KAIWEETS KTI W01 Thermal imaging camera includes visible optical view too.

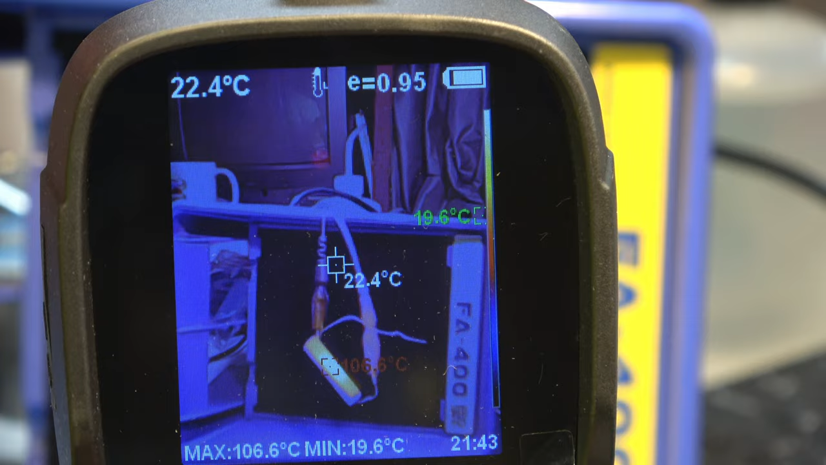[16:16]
On screen: spot 22.4°C, max 106.6°C, min 19.6°C
on this unit but you can't do it with any images
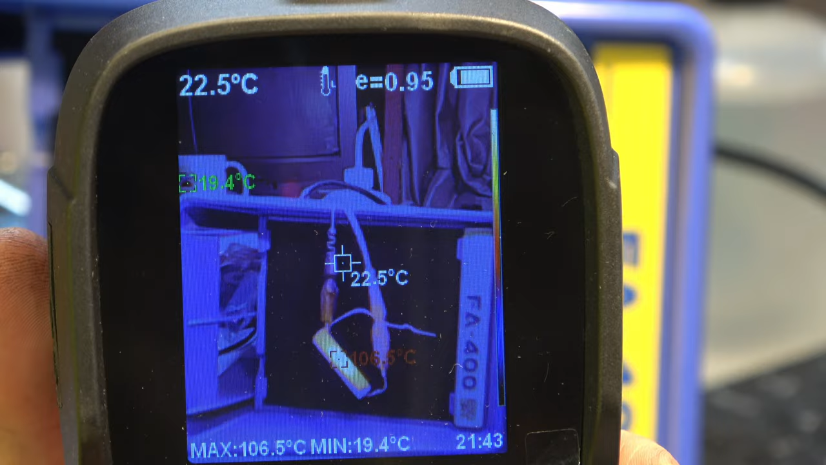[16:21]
On screen: spot 22.5°C, max 106.5°C, min 19.4°C
that you've captured of course once you've captured the image it's too late so if you capture that to
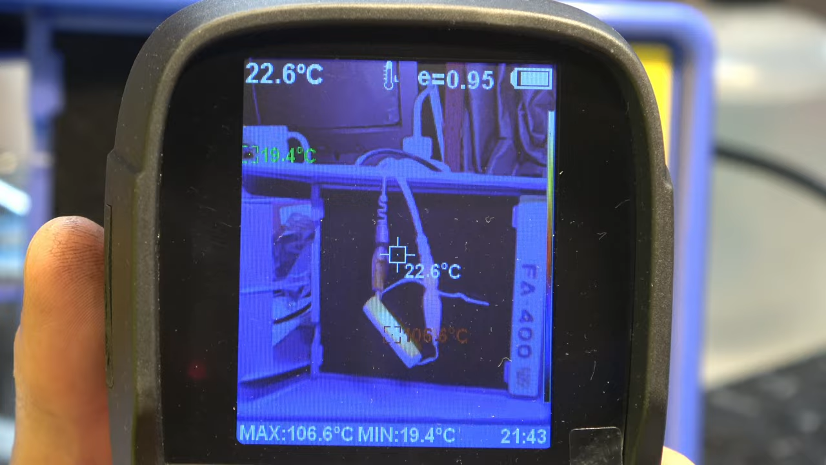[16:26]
On screen: spot 22.6°C, max 106.6°C, min 19.4°C
computer or you take a photograph of it it's too late for you to then alter
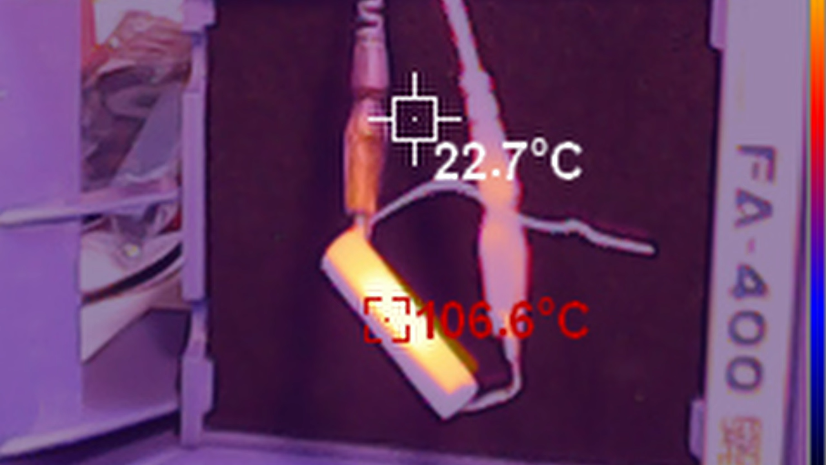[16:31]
On screen: spot 22.7°C, max 106.6°C
the location of the two so you kind of need to set that up before you grab any images or video files okay I had a spot to bother connecting it to my
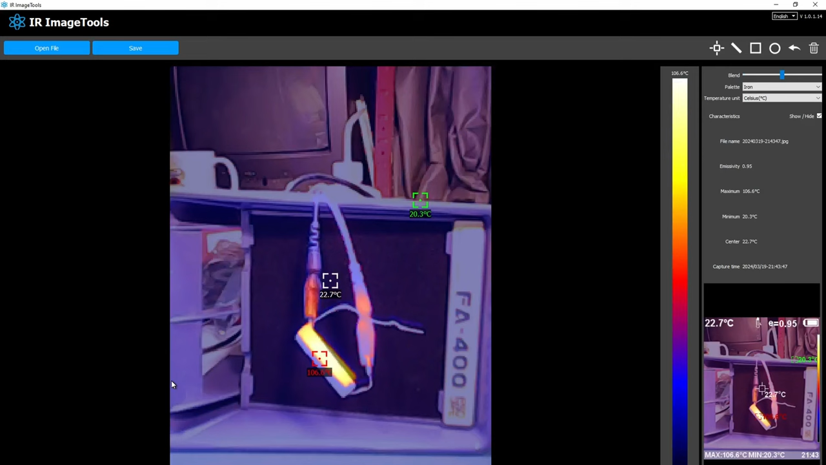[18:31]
On screen: spot 22.7°C, max 106.6°C, min 20.3°C, scale top 106.6°C
let's have a look at the one with that resistor in it but this is so much more than just a JPEG for a start we can change the blend here between pure optical it's low resolution but it's
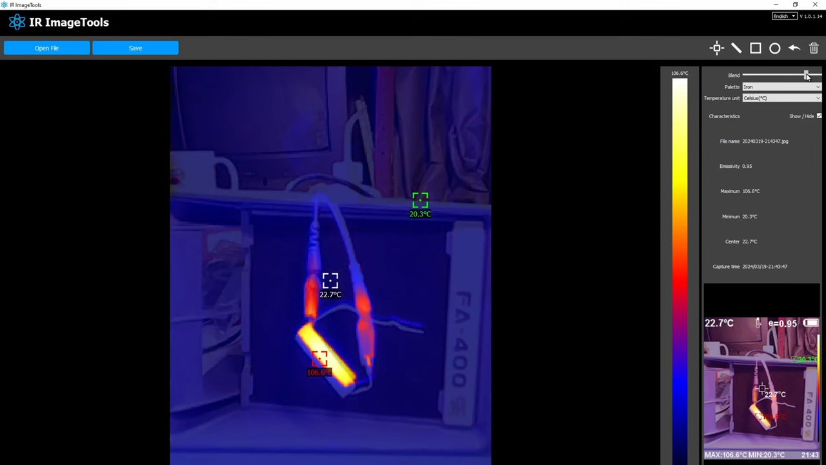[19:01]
On screen: max 106.6°C, min 20.3°C, scale top 106.6°C
than just trying to do it on the the handset itself if you're trying to make a you know presentation you're trying to make a file that you can use and furthermore you can pick out temperatures that are not listed here so okay it's got some results here of the minimum and maximum and emissive activity values it assumed during the recording or the photograph but we can do more for example if we want to look at some temperatures of say these crocodile clips we can draw some various different shapes here and it'll give you maximum and minimum readings within that shape
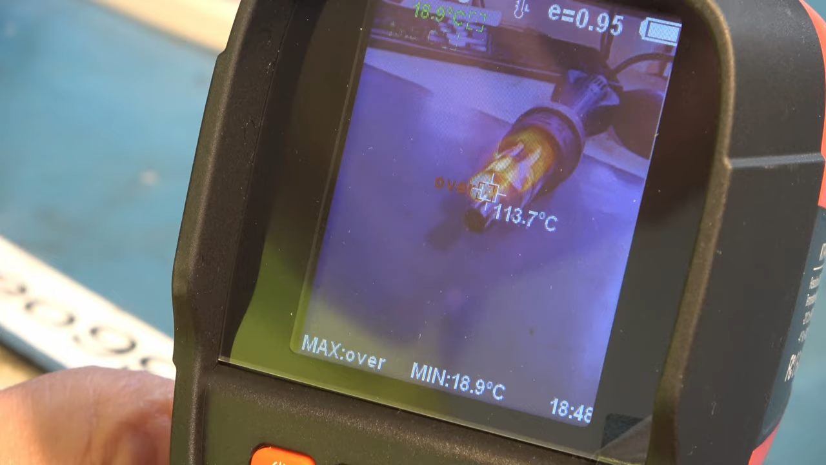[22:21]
On screen: spot 113.7°C, min 18.9°C
okay so at the highest temperature point there it's saying over take a photo of that so let's lower the temperature and see if we can get it to
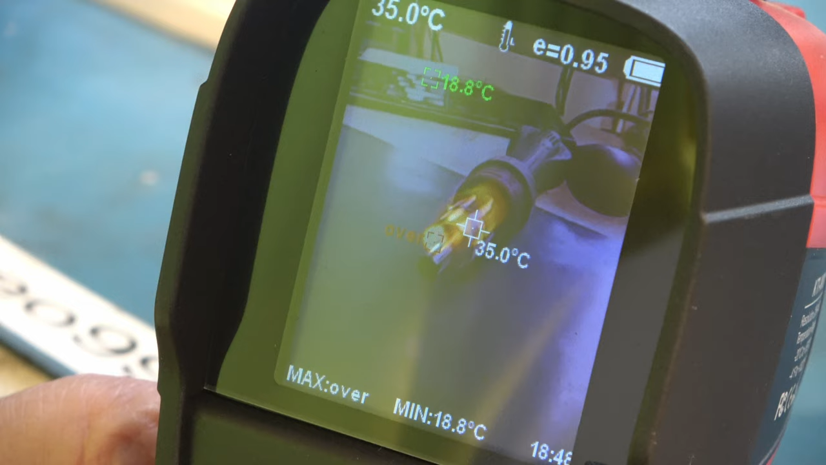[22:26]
On screen: spot 35.0°C, min 18.8°C
say about 110 i'm requesting and the max is still over
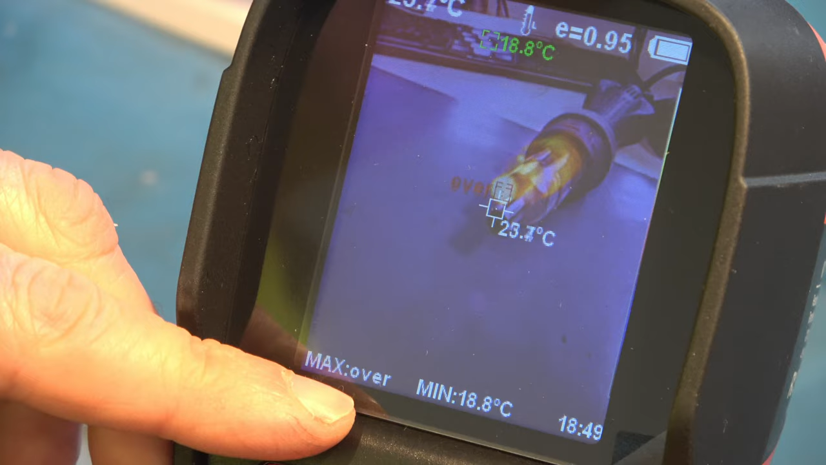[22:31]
On screen: min 18.8°C
it says okay so the maximum now i'm requesting
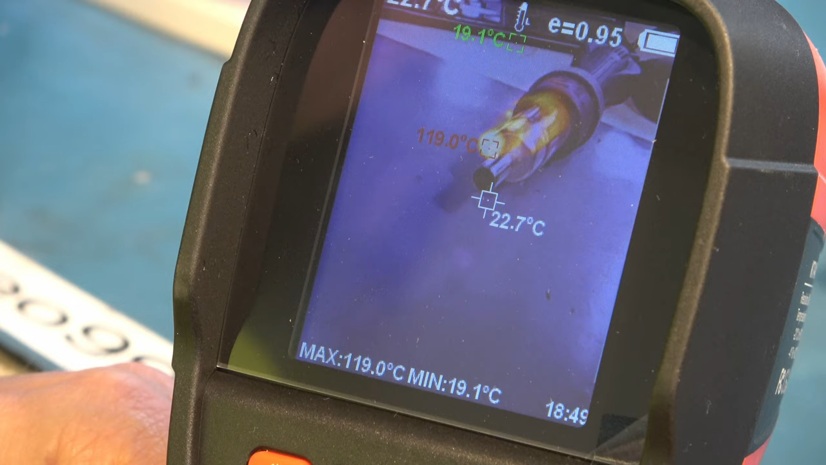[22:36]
On screen: spot 22.7°C, max 119.0°C, min 19.1°C
100 out of the uh hot air gun but it could be hotter than that so it's reading about
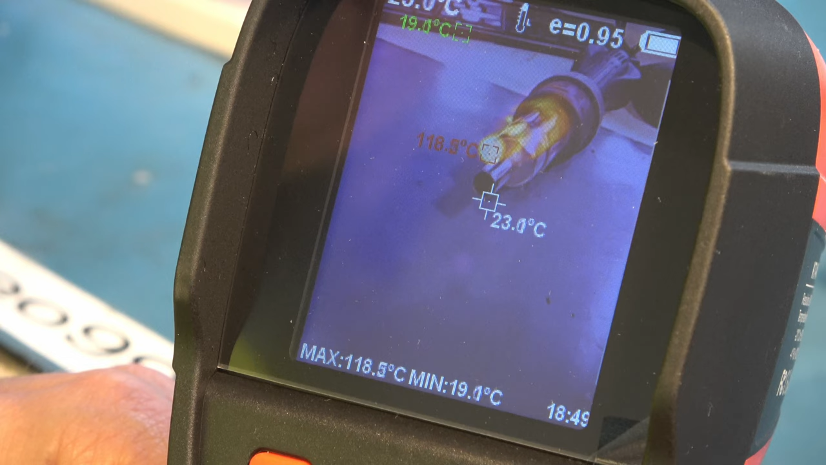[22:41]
On screen: max 118.5°C
120 or thereabouts and falling very slightly so let's
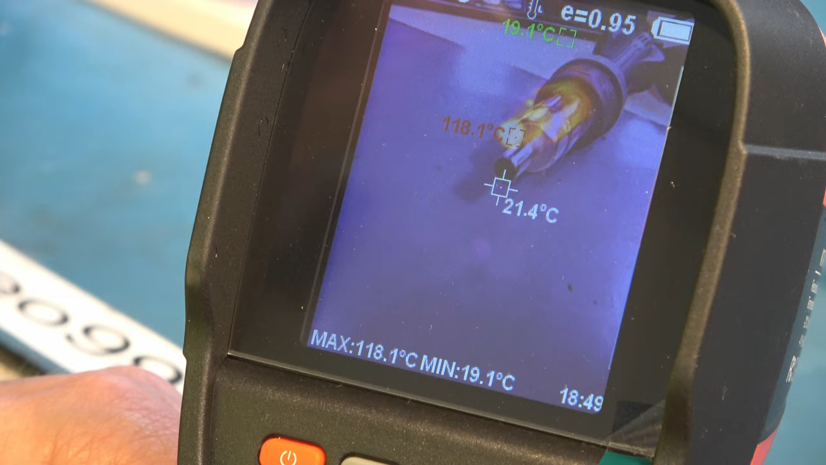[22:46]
On screen: max 118.1°C, min 19.1°C
push it up to just over 120 reading on here gone up to 105 requested
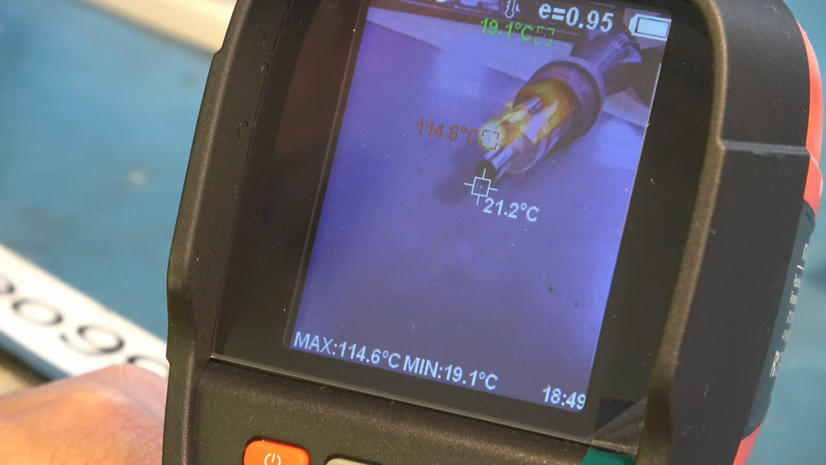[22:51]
On screen: spot 21.2°C, max 114.6°C, min 19.1°C
it's reading around about 120 let's go a little higher
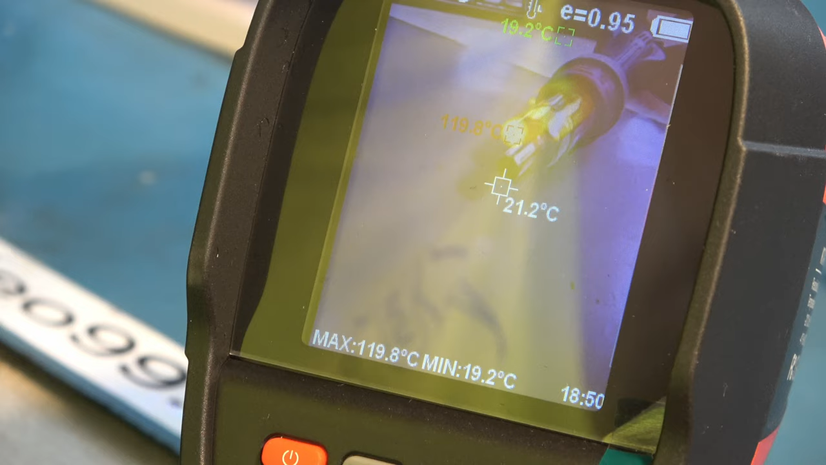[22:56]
On screen: max 119.8°C, min 19.2°C
requesting 110 right so much over about 122
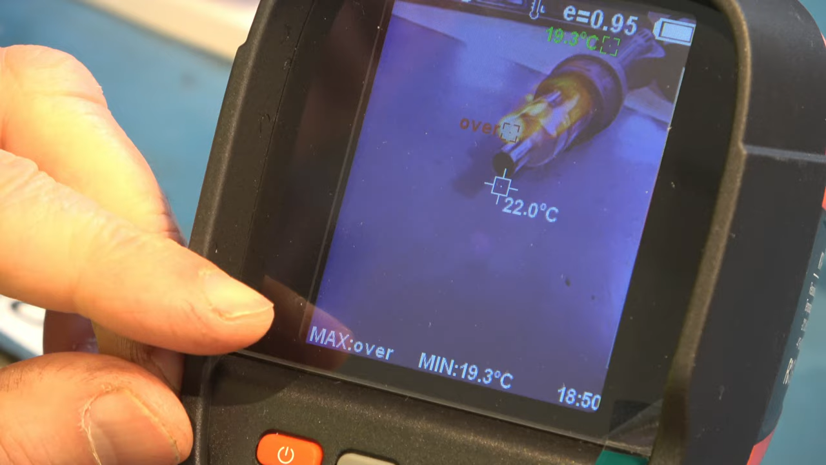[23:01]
On screen: spot 22.0°C, min 19.3°C
degrees on there and it just reads over okay let's change the range then